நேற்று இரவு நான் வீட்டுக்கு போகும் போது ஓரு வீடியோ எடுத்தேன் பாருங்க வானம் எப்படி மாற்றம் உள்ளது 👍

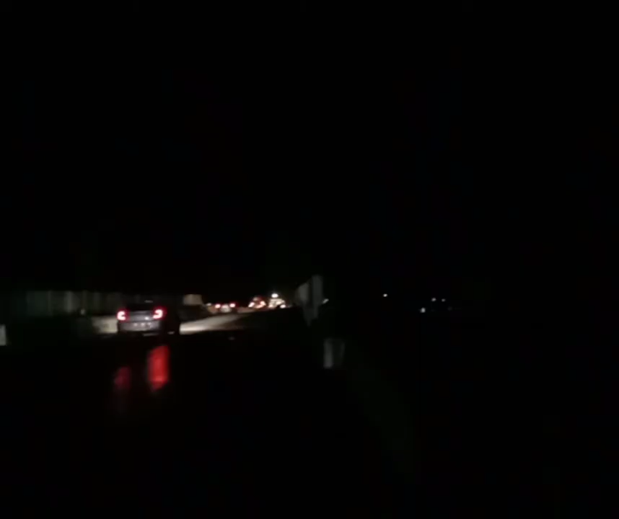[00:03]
I am showing you a night ride traveling I am showing you a new video There is a new video, there are changes that I have I have picked a lot of things and I have seen In the video, I am showing you a black world and I am showing you a bus